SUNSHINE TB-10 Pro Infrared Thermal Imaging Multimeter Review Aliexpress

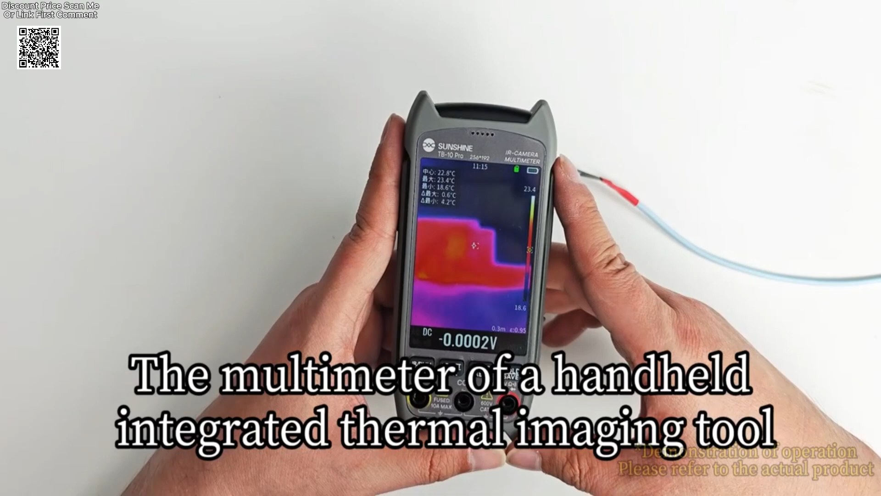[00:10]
On screen: spot 22.8°C, max 23.4°C
Thermal Imaging Multimeter is a versatile and advanced tool designed for professionals in mobile phone repair,
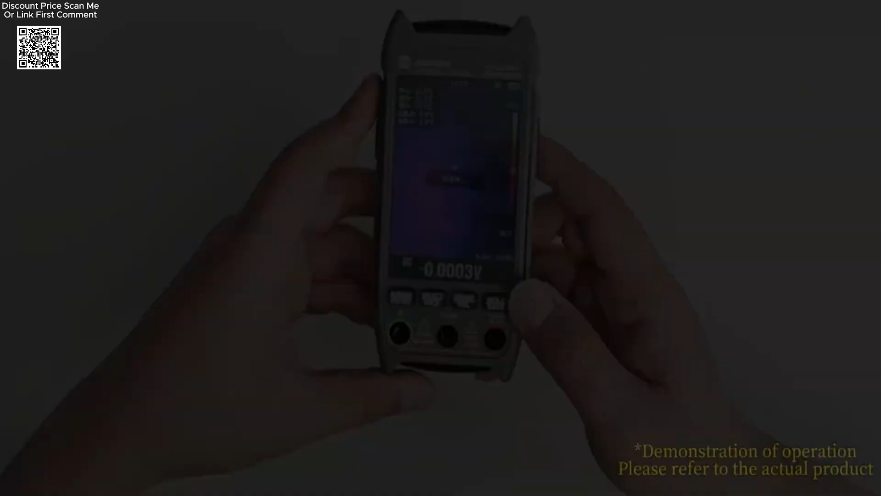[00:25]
it provides crisp and detailed thermal images, allowing for precise fault detection.
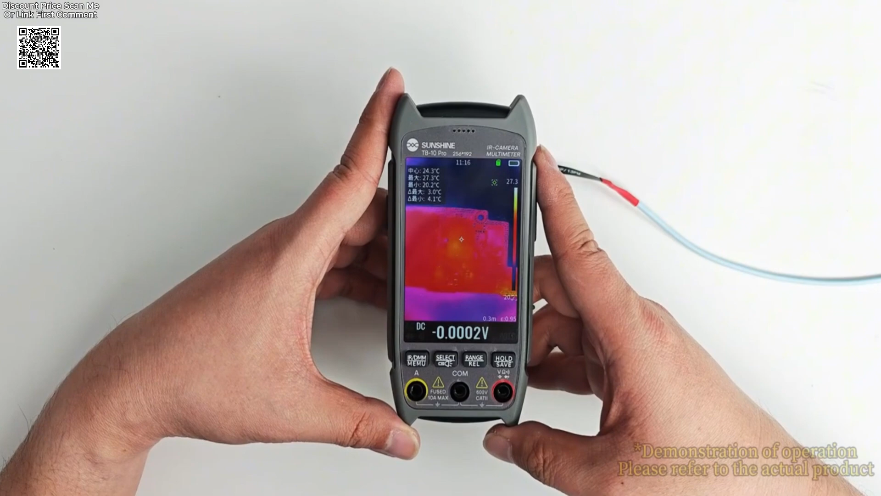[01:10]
On screen: spot 24.3°C, max 27.3°C, min 20.2°C
With automatic gain and adjustable emissivity, 0.1 to 0.99, users can fine-tune the thermal readings for increased accuracy.
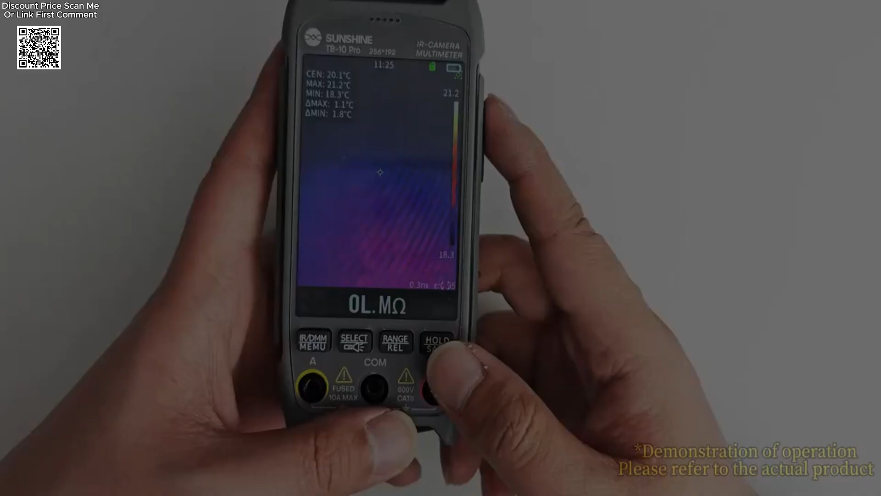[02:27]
On screen: spot 20.1°C, max 21.2°C, min 18.3°C
sensor captures images at a 25 Hz frequency,